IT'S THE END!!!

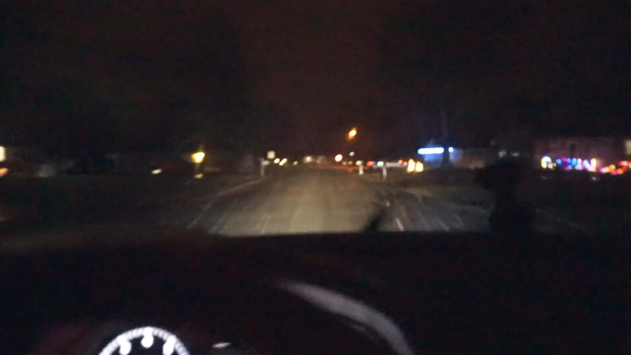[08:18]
Yo, these are horrible driving conditions.
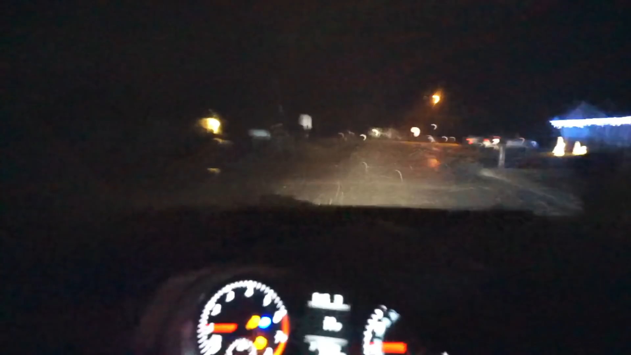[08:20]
We're going to Olive Garden right now. Oh my gosh.
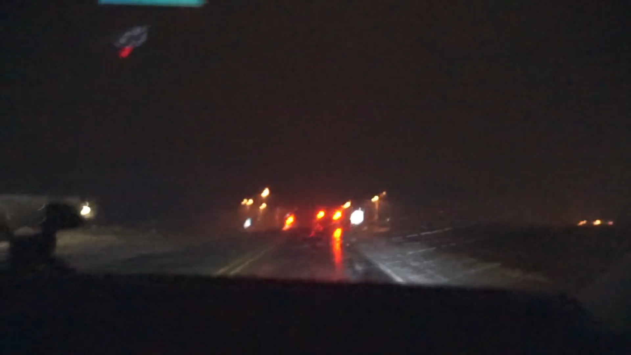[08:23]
Yo, it is so crazy. It's like literally, oh, we're driving into that white sub. Is it sweet or dry?